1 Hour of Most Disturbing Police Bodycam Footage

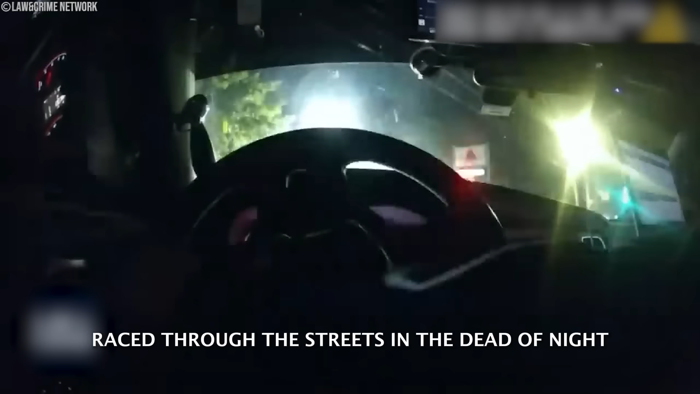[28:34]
Officers in Atlanta race through the streets in the dead of night in pursuit of a man who was suspected of many killings. Officers spotted the 2010 Ford Crown Victoria around Fairburn Road, SW.